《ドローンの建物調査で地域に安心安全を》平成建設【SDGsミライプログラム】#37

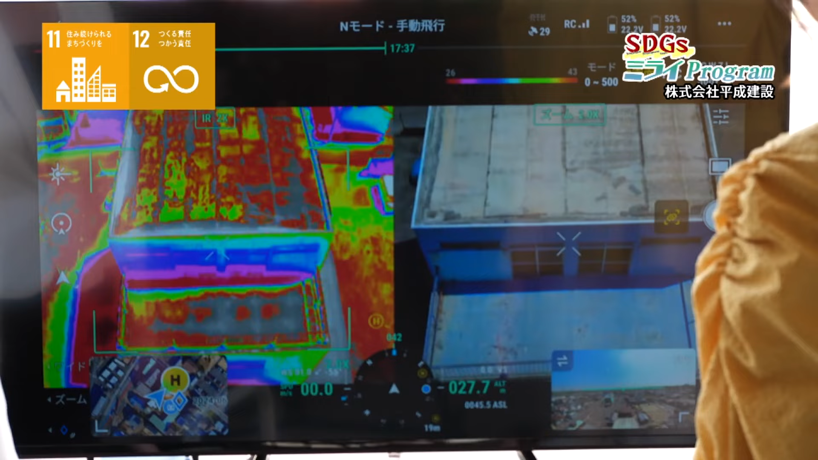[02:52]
そして赤外線カメラも併用しながら 点検が可能
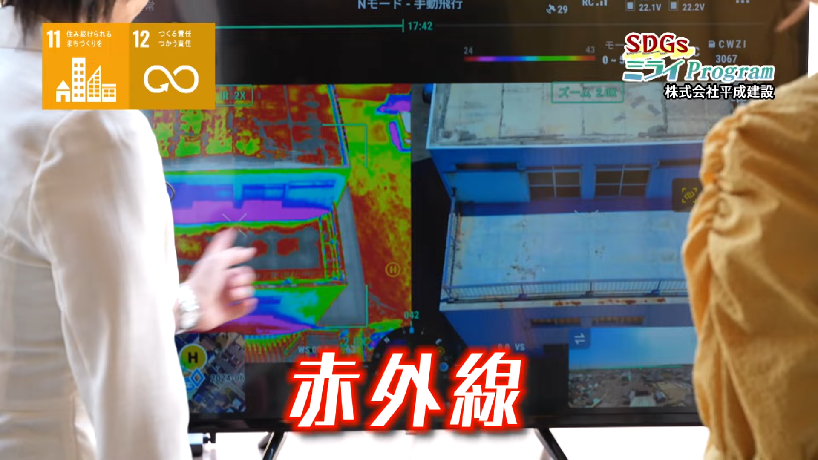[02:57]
今 ドローンで赤外線の状態で見られます
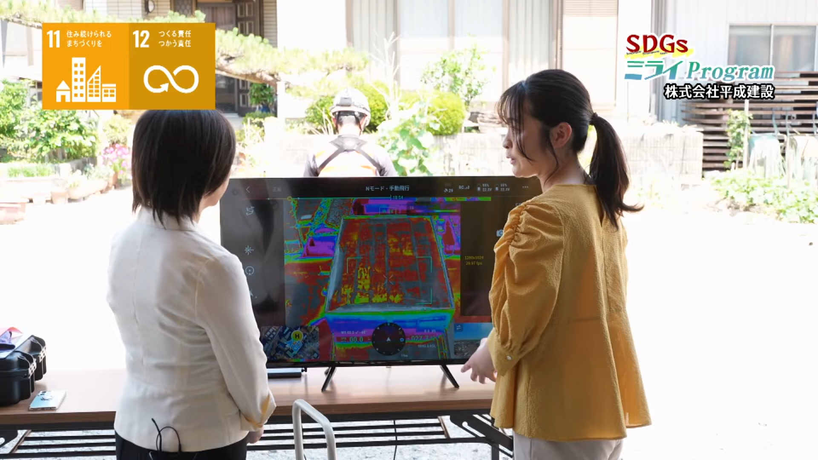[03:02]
けどドローンが入ってくる前は 赤外線の状態を見れてたんですか?我々としては見れてなかったですねハンディタイプでやるところも あるんですけれどもハンディタイプ